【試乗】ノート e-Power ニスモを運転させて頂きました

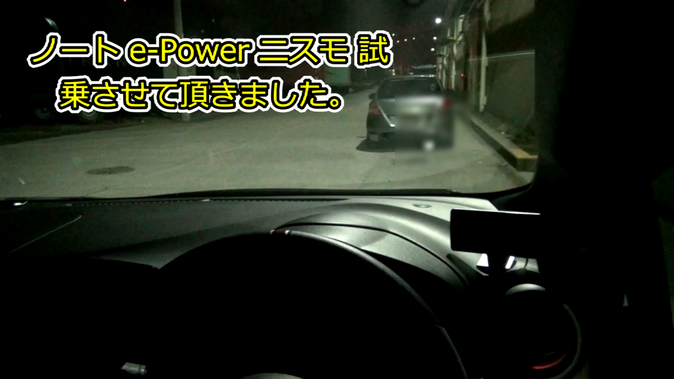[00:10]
それではシステム起動おぉえ?
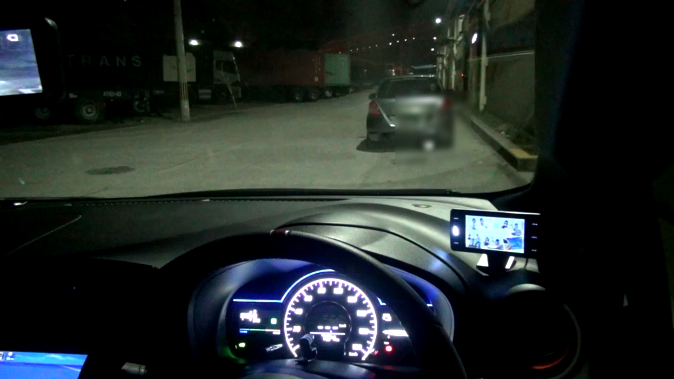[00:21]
え?え?え?え?ここにモードが出るんですけど、今Sモードでここにスイッチがあるんですけど、これで切り替えられるんではいはい、エコで行きます。はい。これで起動してるからで、これでこうして下ですね。はい。これでドライブはい。あとはサイドブレーキを押してもらえばあ、レバー式や